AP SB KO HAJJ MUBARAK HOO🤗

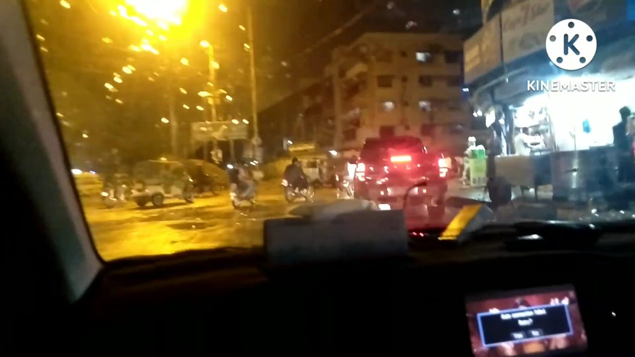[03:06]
तो हमने खाना वाना खा लिया है बार गुंद कर भी आ गया है बारिश भी देख ली बारिश